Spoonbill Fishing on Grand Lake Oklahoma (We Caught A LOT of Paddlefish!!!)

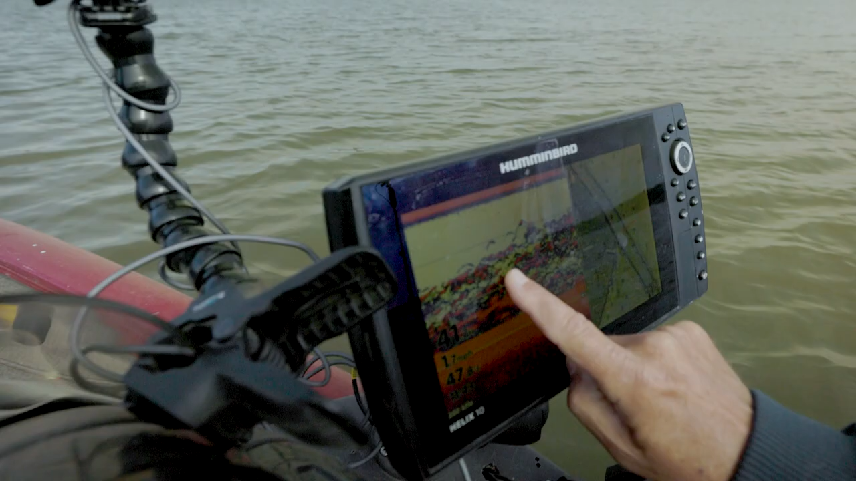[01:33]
We've got a lot of fish right in this area.
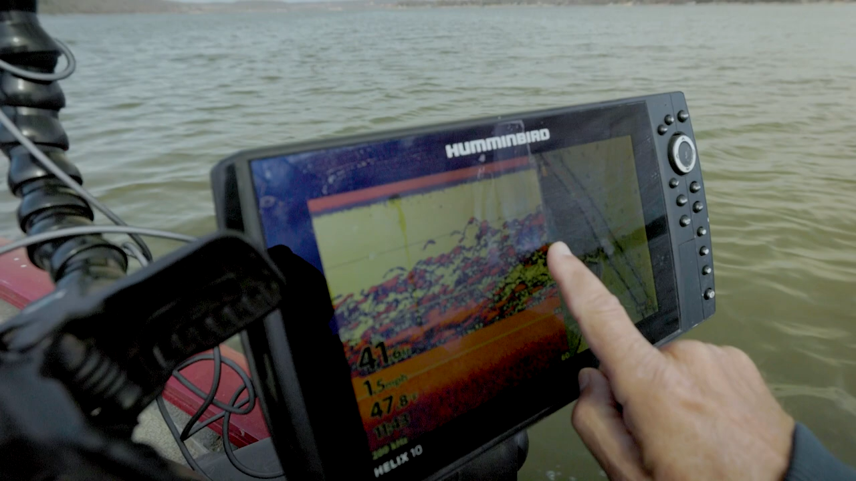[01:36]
So we'll drag this a few times.